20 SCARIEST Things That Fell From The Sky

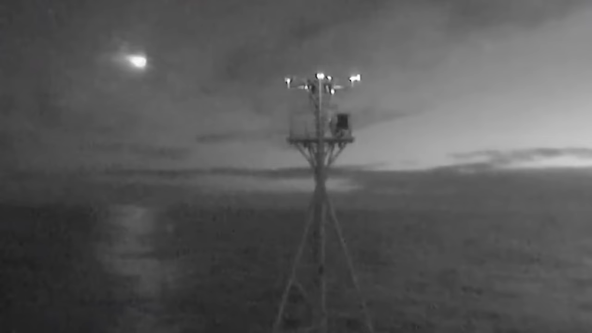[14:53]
Although the meteor's video was only recorded in black and white, witnesses said that the meteor's flash seemed green to the unaided eye.